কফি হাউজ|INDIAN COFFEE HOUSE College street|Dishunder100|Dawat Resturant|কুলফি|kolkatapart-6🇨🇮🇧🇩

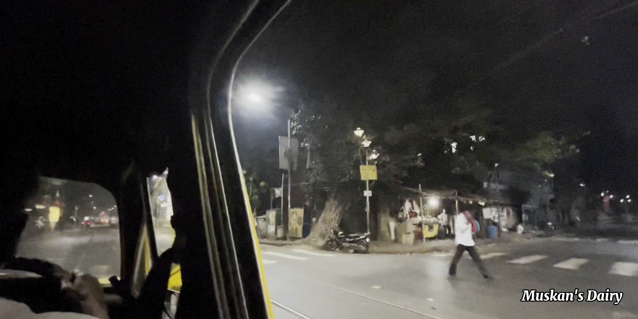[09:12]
চলে যাচ্ছি আমাদের হোটেলের দিকে, আর তারপর যে হচ্ছে রাতে ডিনারটা করে নিব, কজ অলরেডি অনেক রাত হয়ে গিয়েছে।